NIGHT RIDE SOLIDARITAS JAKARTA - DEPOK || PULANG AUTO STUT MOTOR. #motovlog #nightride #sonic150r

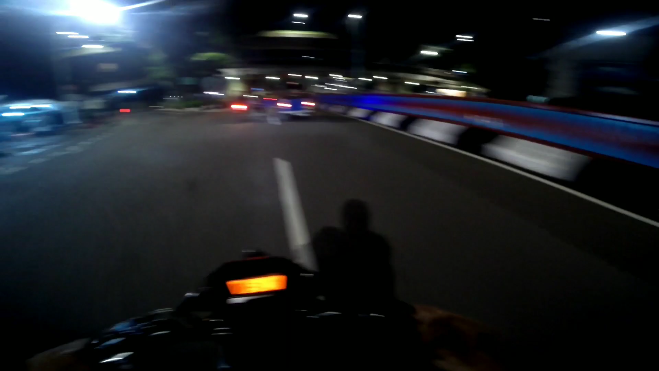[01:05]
Jadi ini gue lewat Lenteng Agung cuy ya, lewat Pasar Minggu kayak gitu.
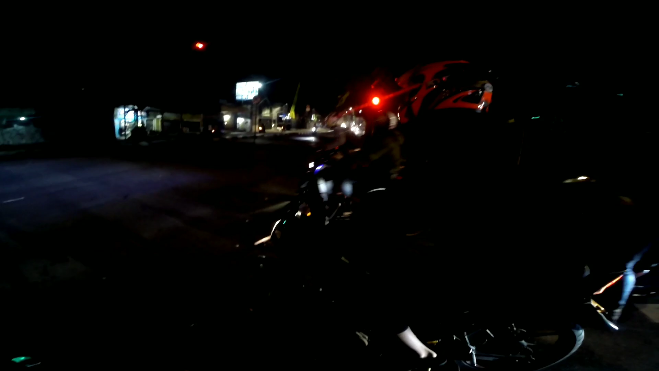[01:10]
Siap. Anjas, terolet deh. Keren. Terolet Basuri. Oke. Terolet Basuri ngasih terolet, gue kagak paham barusan anjay. Tau gitu gue di sampingnya. Ada Basuri.
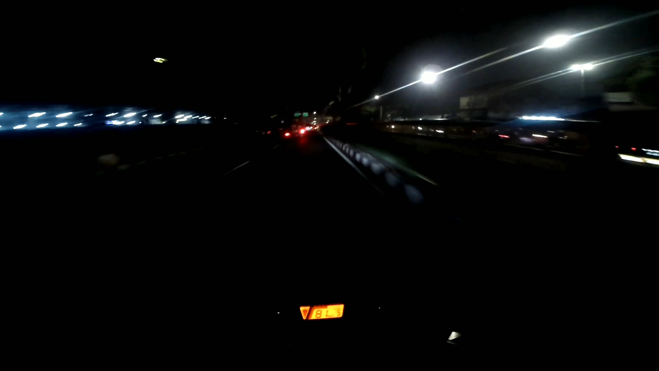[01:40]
Pasar Minggu, Lenteng Agung, terus Depok kan langsung ya kalau nggak salah ya. Gak paham yang gitulah pokoknya mah.
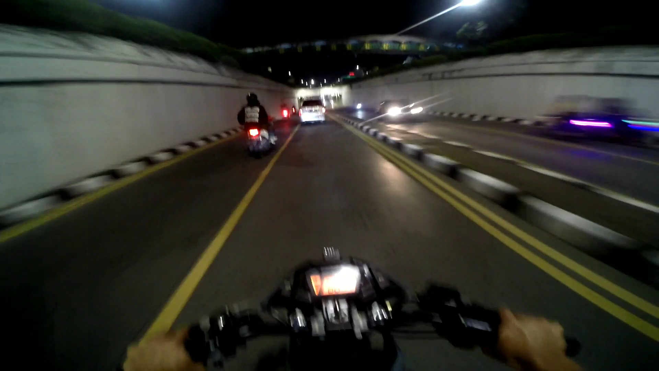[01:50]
Gue lewat jalur sini, lewat Lenteng Agung. Apa namanya, agak masuk giginya bangke. Jadi teman aing ini di depan asli ngabret parah cok. No anjay, kelihatan ya cuy di depan.
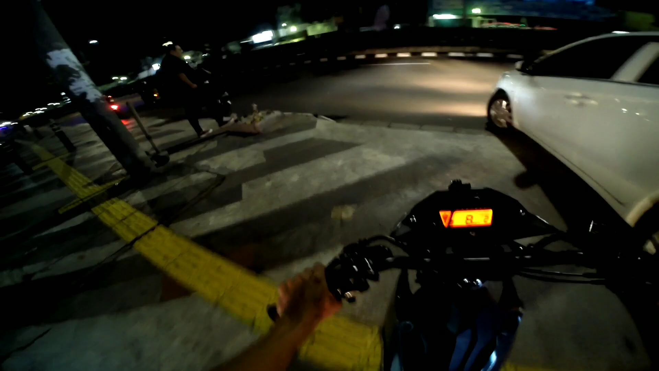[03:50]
Jadi kita berempatan orang cuy ya. Nah di lampu merah sini tuh udah lurus. Lampu merah sini tuh lurus dikit doang.